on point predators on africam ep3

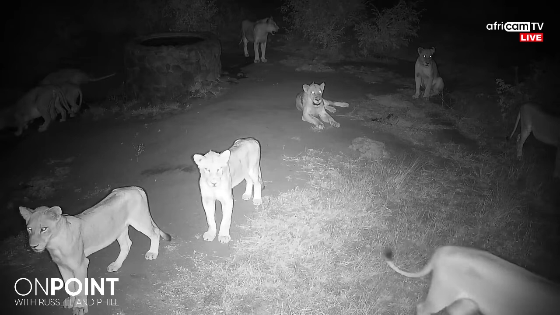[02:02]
Our most powerful predators here in Africa, of course, the lions. And here we've got a lovely clip of the beautiful pride of lions, which is, of course, one of the strengths for lions.
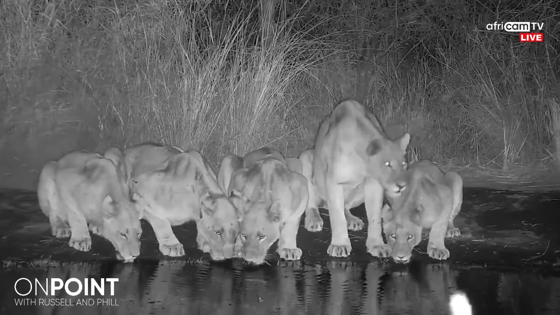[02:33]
It allows them to go for things that other animals would not attempt. And using techniques such as ambush predation,
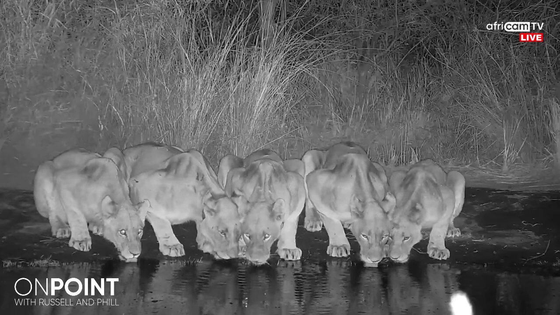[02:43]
they'll often chase different individuals into different members of the pride. And that's certainly one of the most successful ways that they hunt, even though they don't have a very high percentage in their hunting success rate. And the reason for that is simply their arrogance. They will often go for things that are close by in an opportunistic way. And because they're not the fastest animal compared to our other predators, which we'll come to in a few moments,
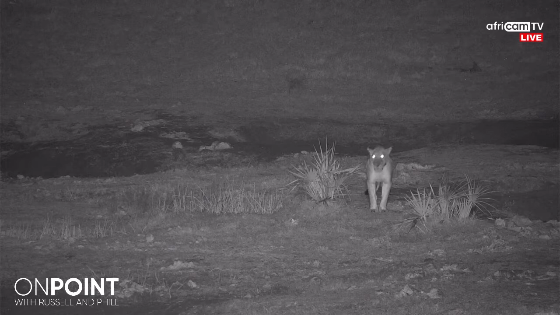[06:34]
You've got to hear this, of course, just once in your life. That vocalization, of course, is a territorial call and just another example of that arrogance of lions that they will call out to all animals in the area to remind them we are the big boss.
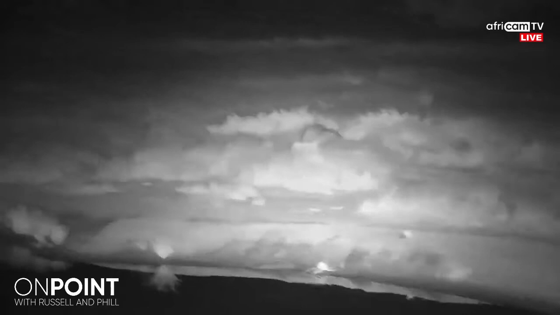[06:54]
And that brings us to the next in line is a hyena also giving off a call in response.
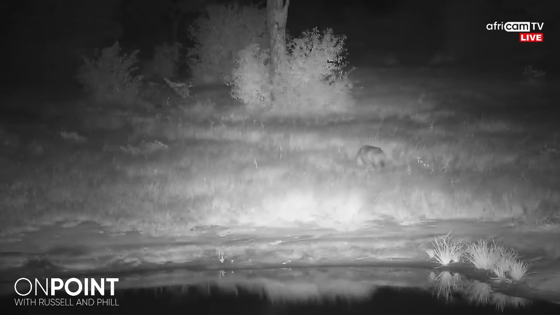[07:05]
So they're number two on the log. The fact that they're calling like this and the lions call as well, it obviously gives away that they are quite confident in their position.
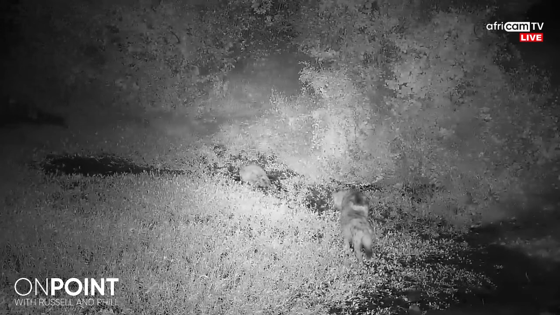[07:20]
But I'm also quite confident in moving around amongst lions. I don't know if you can see in the left-hand corner there, there's a male lion having a drink. And there was a group of hyenas. There's two more coming out the bush there, another one coming out the back. And that's so typical of hyena. And that's what puts them right up there in the rankings.
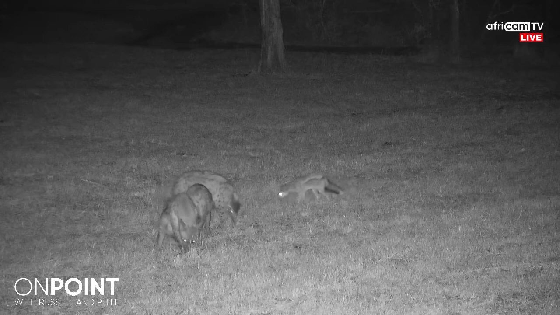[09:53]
We're going to talk about jackal a bit later. And right up there on the whole survival department, getting around all these bigger predators. But quite interesting to see this hyena moving off with a big chunk of meat. That's one of the ways that they manage to survive. They can have their dens, have their babies far away from where the action and where the competition lies. And they have the strength to take these big lumps of meat, really long distances,
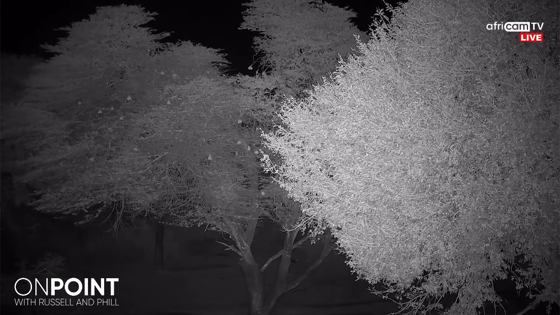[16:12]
And you'll also notice that whenever we have highlight videos of leopards and we see incredible things like this, climbing the trees and interacting with giraffe and things, it's always at night, sort of 90% of the time. So they do move during the day, but they are absolute masters of the evening.
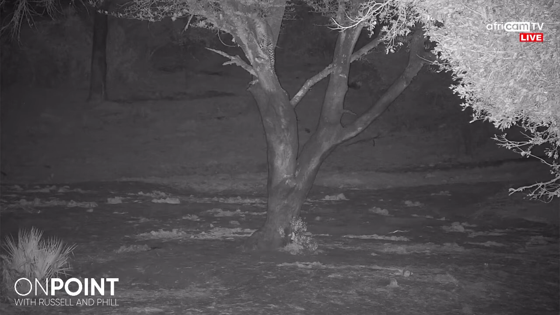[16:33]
They sneak around, they're very untrusting, so they survive really, really well. This image is great of them climbing trees. Obviously, one of their biggest adaptions against things like hyenas and lions and wild dogs is whatever they manage to kill, they have the ability to climb the tree with their food. Now, the other predators can climb. I remember seeing a big male lion trying to climb the tree to get the leopards kill.
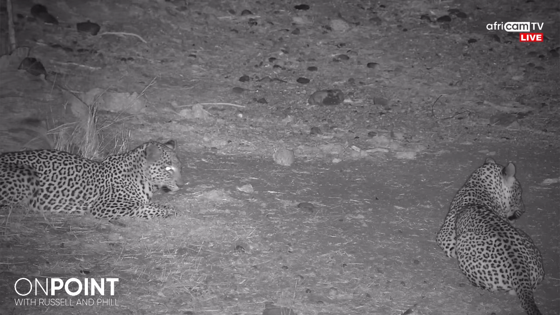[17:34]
Yet we have, again, talking about unusual and rare sightings, is two leopards together. And the only time that you'll see them together or more is obviously mum with her offspring or mum and dad making the offspring, as we see here, which is very unusual. The female presenting herself, the male's acting quite relaxed and nonchalant. And if he must, he'll do what he needs to do. But they'll stick together for a day or two, mating, and that's it.
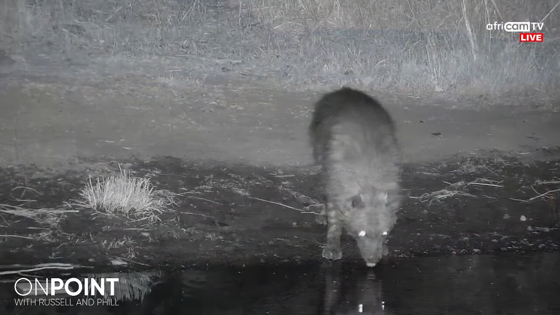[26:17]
Now, to see these animals anywhere is really special. They're incredibly shy. They're almost 100% nocturnal. And what's interesting about them is that they actually hide away as a family group during the day. And then they come out at night and they move around on their own looking for things to feed on by themselves.
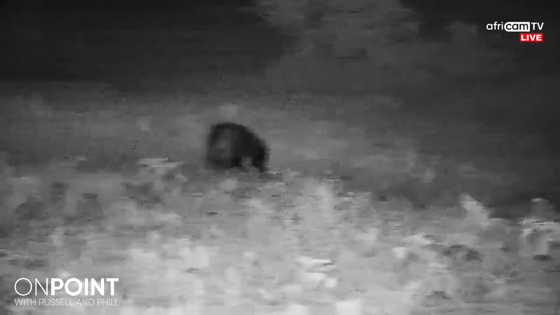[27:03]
They'll be looking for any bits of leftovers they possibly can. And because they need the freedom to actually not share any of the food, that's why they move around on their own. Whatever they find, they don't need to share. And so that puts them in a very vulnerable position, having to move around on their own. The one thing that they do have as an adaption is that hairy, shaggy coat that you see there. They can flex that right out and almost double their body size.
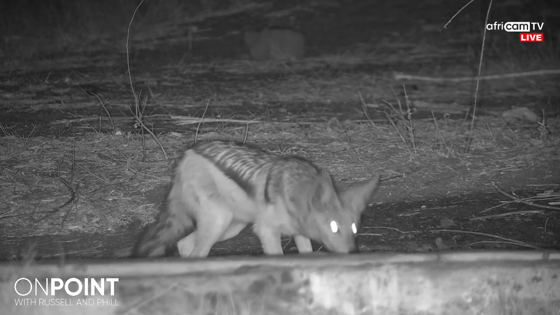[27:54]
Russ, now we've got a couple of the smaller ones. Let's maybe run us through these before the end of the show. And maybe we have time for one or two more questions.
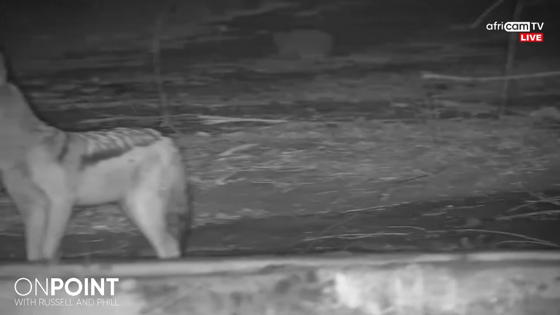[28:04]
Yeah, well, one of the most common small little carnivores that we see around the bush, of course, is jackal. And in the region, we tend to get the black-backed and sidestripe jackals. They have fairly similar diets. And for the most part, they will try their luck at scavenging from the bigger predators as much as they can. They are pretty quick and nimble off the mark. And they will sneak in, often under the nose of a lion,
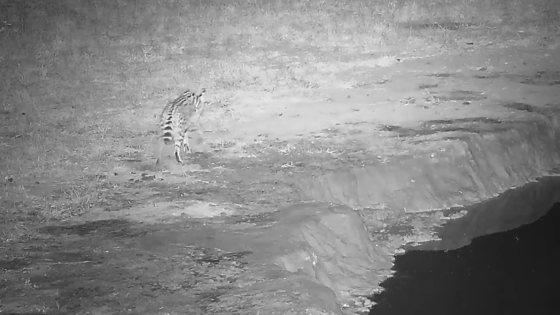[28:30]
to grab any little morsel that they can. But, of course, they are good hunters on their own. And from time to time, you'll actually see them even grab a bird, often pigeons, by the waterhole. They'll catch them unawares. So, they're pretty common,
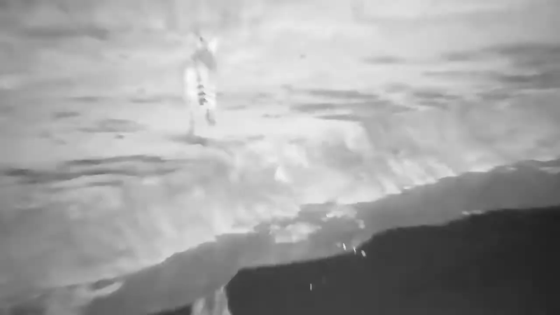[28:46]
and we see them pretty often around the early morning and early evening on the cameras.
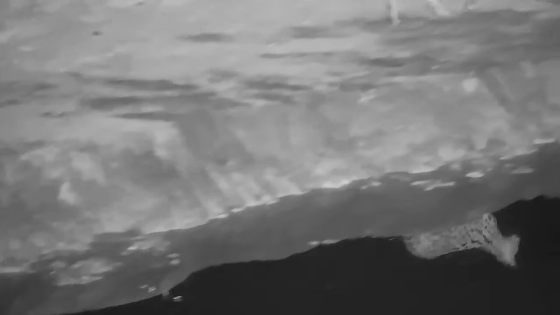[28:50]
This one is not common at all, Phil. I don't know if you want to tell us all about this special sighting we've had.